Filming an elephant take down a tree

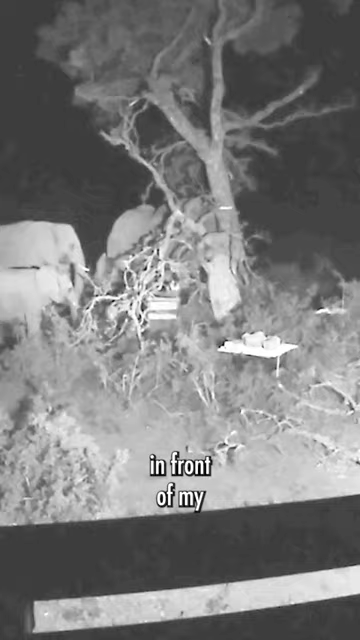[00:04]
I filmed this African elephant literally taking down a tree right in front of my very eyes in the middle of the night. This footage was filmed in the South African summer of 2019.
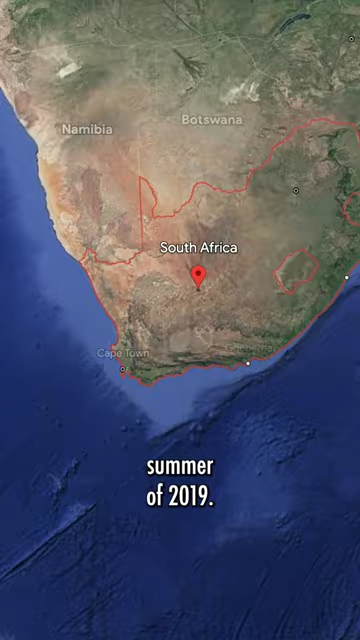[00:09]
These animals are amazing.
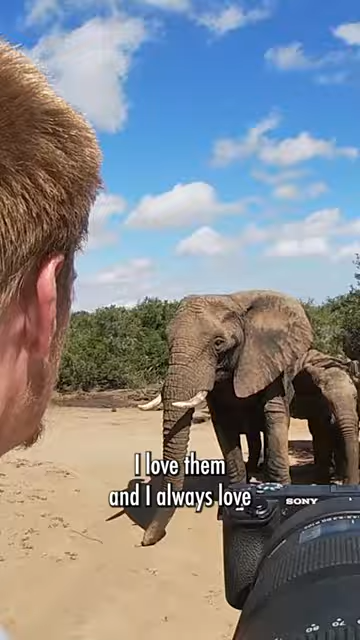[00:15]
I spent a lot of time with them, I love them, and I always love seeing them in the wild. But seeing this, them taking down a tree was amazing.
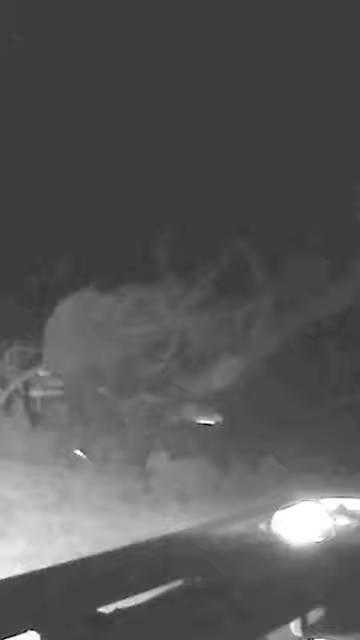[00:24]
They do this to eat the roots for reasons I'm unsure but the rangers tell me that they find the roots delicious and I sympathize with that greatly.